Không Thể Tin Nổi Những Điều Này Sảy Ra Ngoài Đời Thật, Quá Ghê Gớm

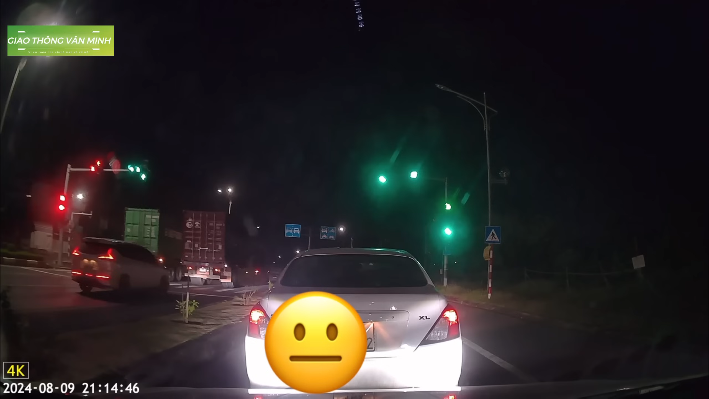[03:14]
Thì anh có camera hành trình này là tìm đường lách lên. Đấy. Trong tình huống này là cụ lái xe trắng này không biết là mệt
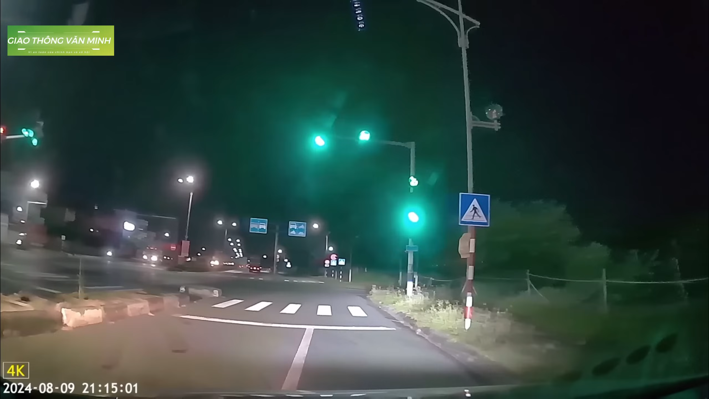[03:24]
mỏi hay là có sử dụng gọi là rượu bia hay không mà cụ lại dừng xe ở đây xong cụ hạ ghế để cụ ngủ. À, chắc là mệt quá hoặc là có tình
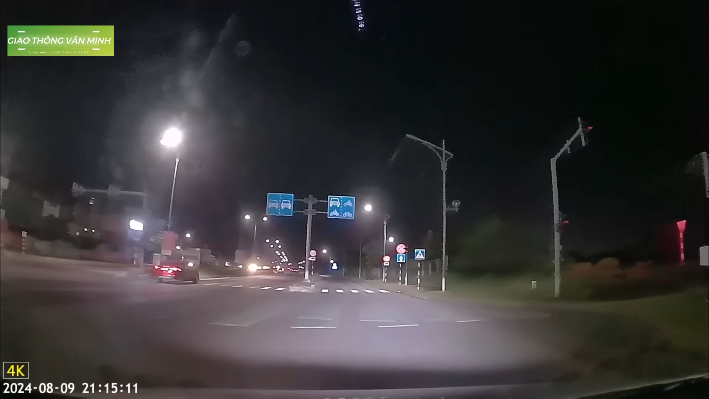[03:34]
trạng gì không mà hạ ghế đây để nghỉ ngơi xíu. Rồi nghỉ chỗ nào thì nghỉ.
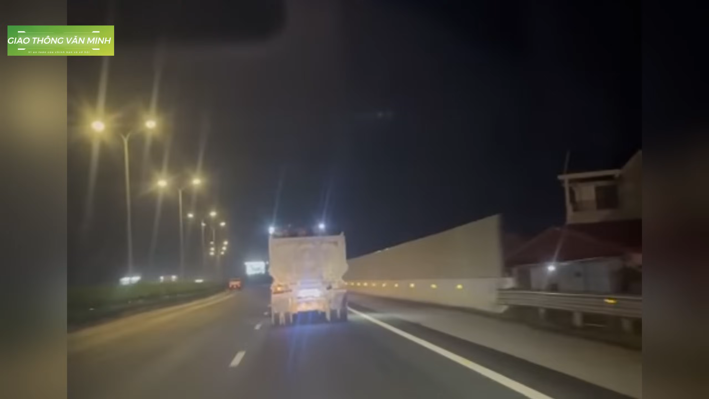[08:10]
Cao tốc này là Pháp Vân Cầu Rẽ đi Ninh Bình đúng không anh nhỉ? Và chúng ta thấy rằng là phía trước là một chiếc xe ben. Nhưng mà điều đặc biệt ở dưới chiếc xe ben này là có một cái đèn nó chiếu ngược này.